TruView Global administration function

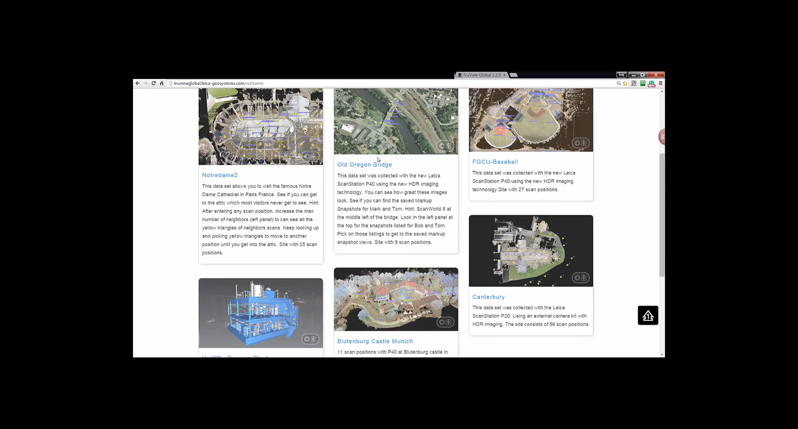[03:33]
you will see all the public sites that are outlined here and you get nice large icons with a description and an image of each of the sites that are available.
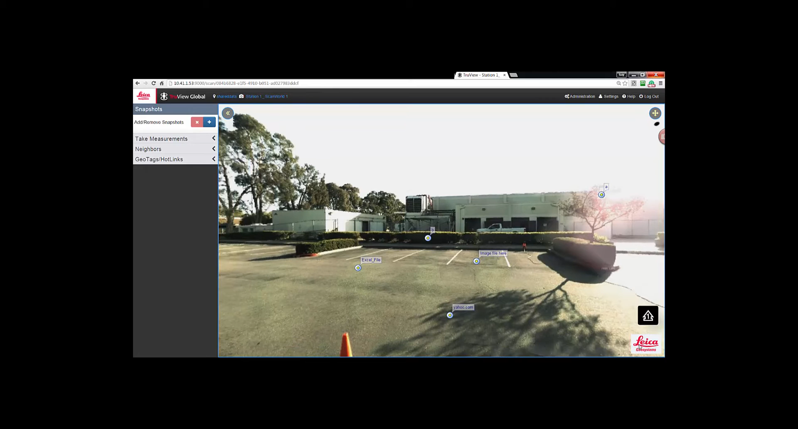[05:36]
And this logo will show up in all of the TrueViews. So when you go to your next TrueView,